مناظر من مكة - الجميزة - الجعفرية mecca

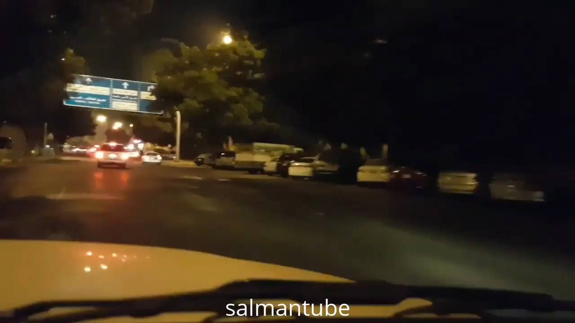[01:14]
بس ما على الليل ما الوقت عشان مضلان موباين وما شاء الله الاشجار مكبيرة هذي
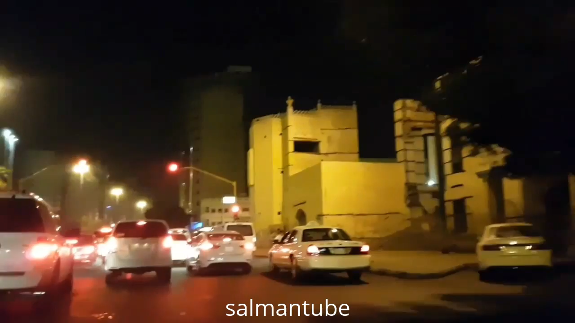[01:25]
هذي جزء اهو ظاهر من القصر قصر الملك سعود.
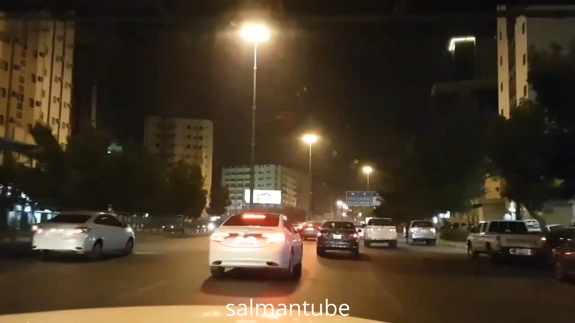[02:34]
طبعاً كده على طول طريقة سيل الطايف مع النفق هذا اللي على اليسار شايفينه الطريقة اللي جيت منه هدا الاتجاه المعاكس له إذا صورته فيديو سابق اللي مكتوفيه طريقة السيل